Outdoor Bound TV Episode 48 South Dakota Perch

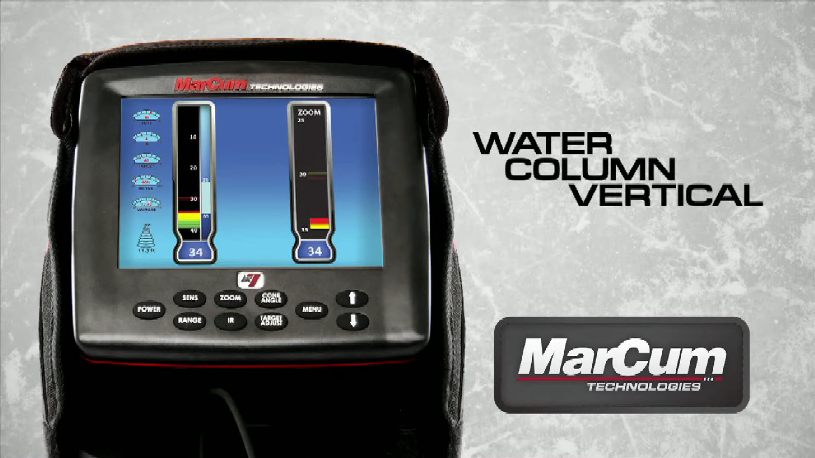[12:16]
all digital units offer a user-defined display tailored to match the way you fish.
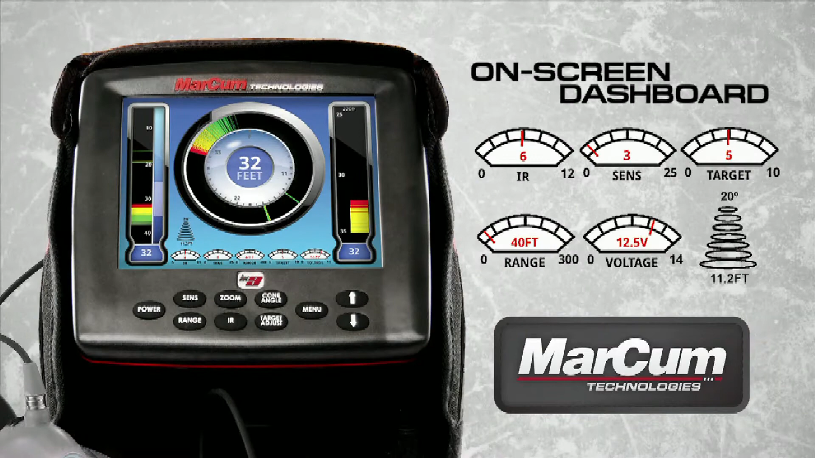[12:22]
An on-screen dashboard that puts critical information at your fingertips. And free firmware updates that guarantee your electronics are never outdated.